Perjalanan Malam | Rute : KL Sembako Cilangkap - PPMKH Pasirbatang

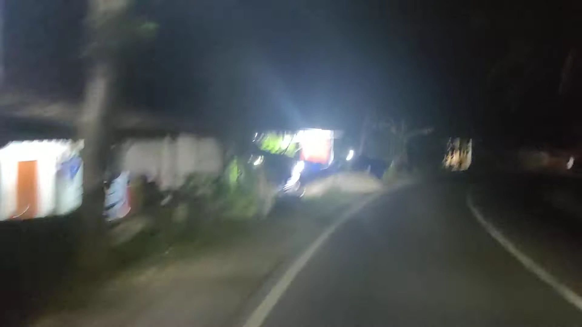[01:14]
ini ternyata sepi disini ada rumah makan semoga tidak melihat apa-apa ada kuci jadi kita akan masuk bom ini ini adalah bom ini
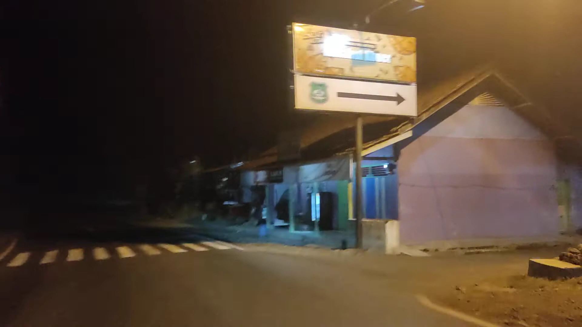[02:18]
dan terlihat sepi sepi banget nah kita masuk ke jalan rota